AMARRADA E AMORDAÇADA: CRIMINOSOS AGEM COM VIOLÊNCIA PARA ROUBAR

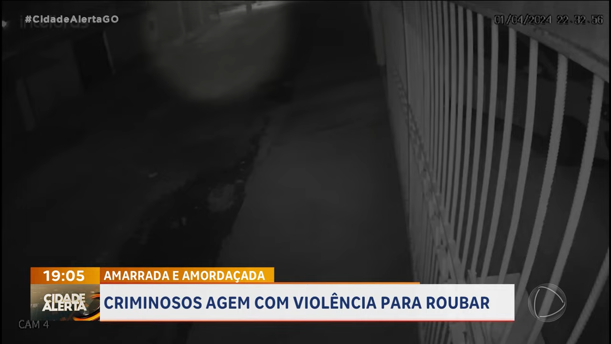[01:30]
Eles passam aqui pela rua, já filmando, já telando em qual casa eles entrariam. Eles observam duas coisas.